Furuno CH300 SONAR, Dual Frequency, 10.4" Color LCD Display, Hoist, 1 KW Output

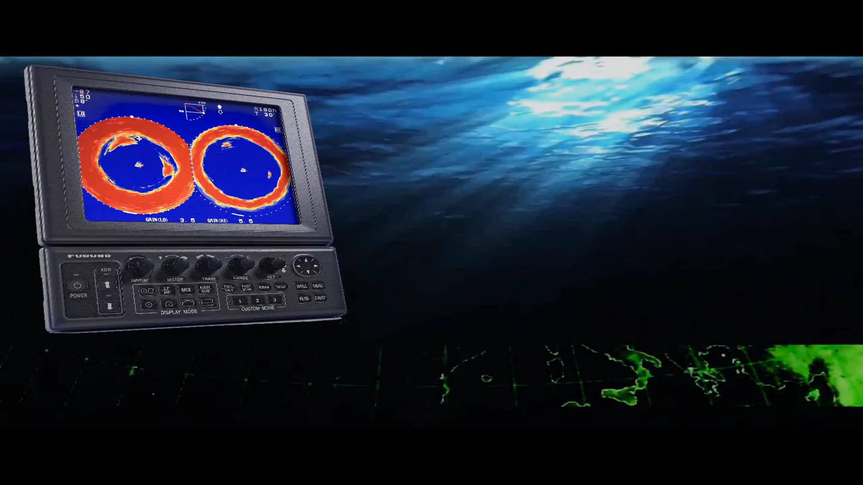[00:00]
Hi, this is Richard Hart for PSICompany.com here with another marine electronic product overview. We're talking about the Furuno CH300.
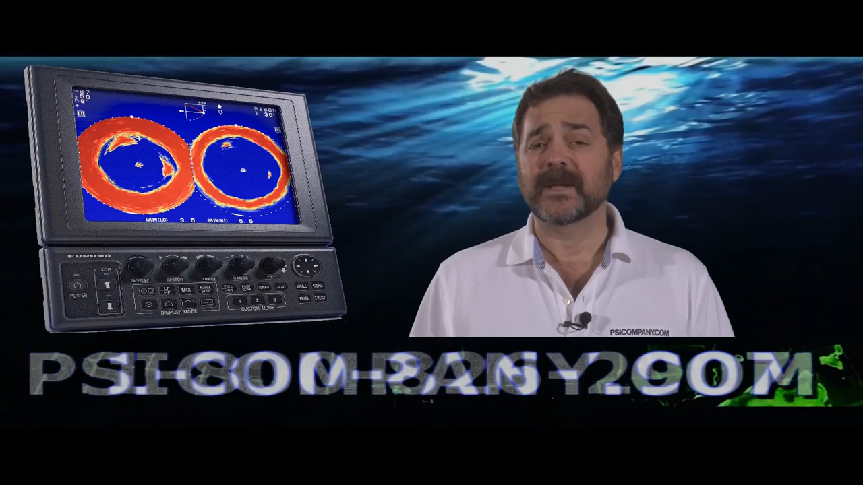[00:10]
This is a dual frequency searchlight style color sonar. This sonar really gets you moving toward the mid-level of Furuno's sonar line. This particular sonar is a dual frequency sonar that comes available at 60 and 153 kilohertz or at 85 and 215 kilohertz and basically what we just we tell customers is that if you're if you're looking for resolution and closer you should probably consider the higher frequency pair. If you're looking for longer range detection you should probably consider the lower frequency pair.
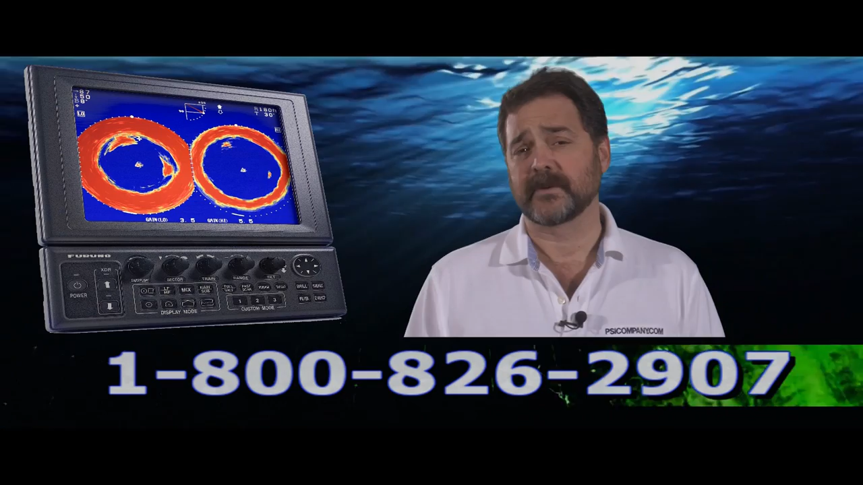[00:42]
This particular sonar was really designed for the fish with the fishermen in mind. It is for commercial grade features a variety of features that you would expect to see in a terrific product. The display itself comes standard at 10.4 inches color LCD display 16 colors. Now the CH300 also is available as a black box version where you get the controls as you can see without the display screen.
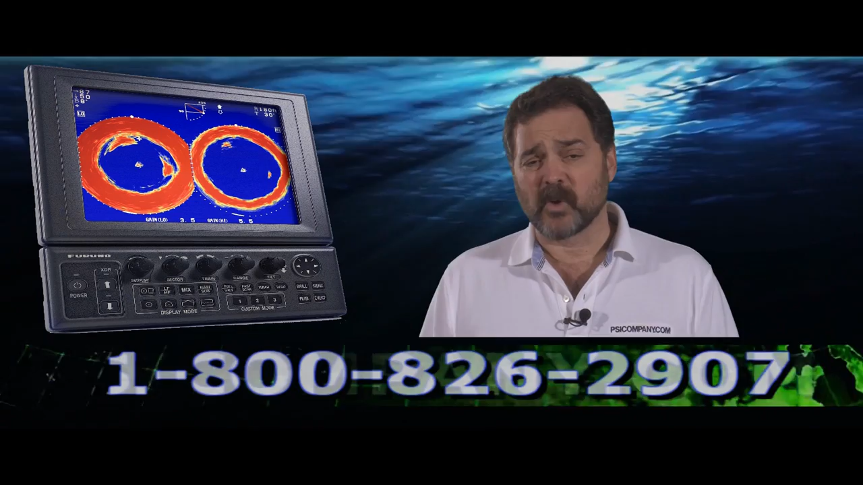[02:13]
We've upgraded a number of our customers from the CH250 to the CH300 and they're getting good use of the dual frequency capacity of this particular sonar. The sonar comes in 12 volts or 24 volts DC and again there are two different hoist mechanisms just like the CH250 either at 250 millimeters or 400 millimeters hoist draw. So if you've got a tighter overhead capacity you might want to stay with a smaller hoist pole. Other salient features is the the range of the sonar goes out to 4,000 feet. This is a one kilowatt sonar available in both the frequencies.